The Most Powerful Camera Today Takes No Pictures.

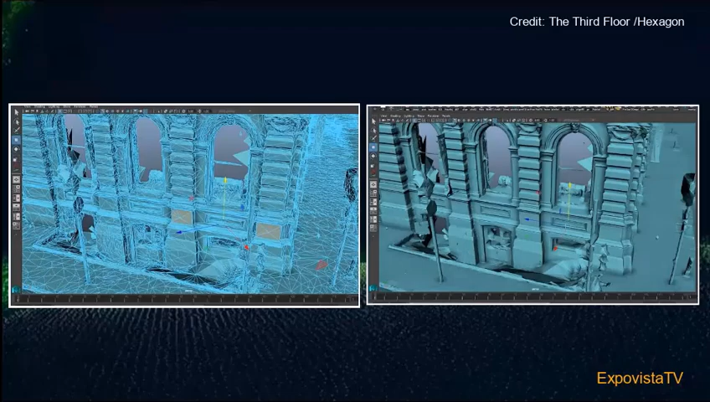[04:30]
is possible even for hard to scan places like cities when they are loaded with high-rises
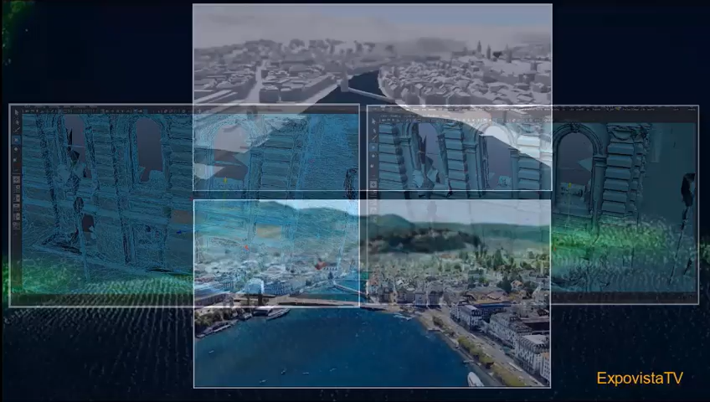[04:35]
or inside a canyon but the magic happens when you combine the data collected with laser
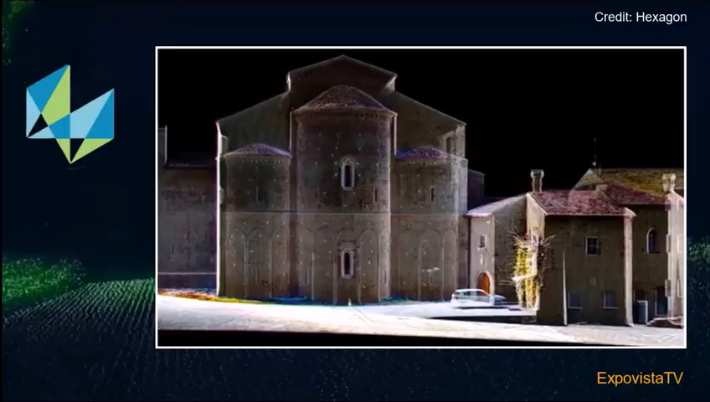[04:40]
scanners on ground with the data collected in the air at hexagon they call it super mesh here is a brief description given again during the last edition of SIGGRAPH that was attended by hexagon
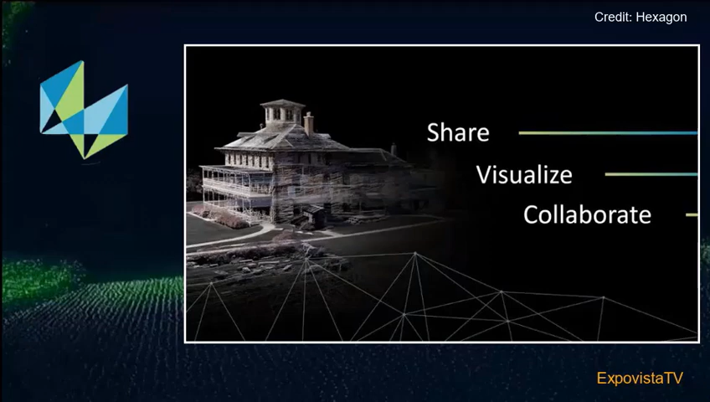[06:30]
are combined and processed in the cloud hxdr is the name of the platform